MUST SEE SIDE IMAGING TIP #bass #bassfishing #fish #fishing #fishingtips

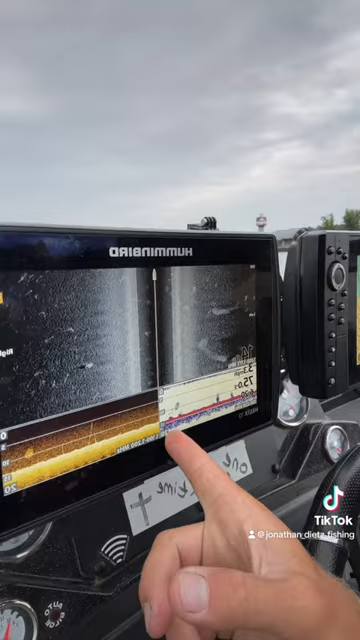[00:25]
a typical palette color this is a traditional down imaging and you can see i've changed my
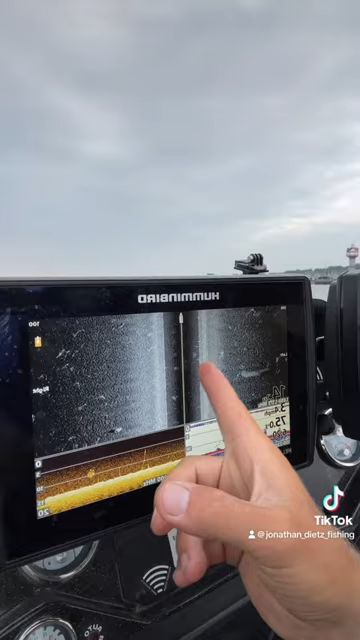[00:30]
down imaging or my side imaging to black and white i did that for a specific reason now when you idle near anything that has a hard return is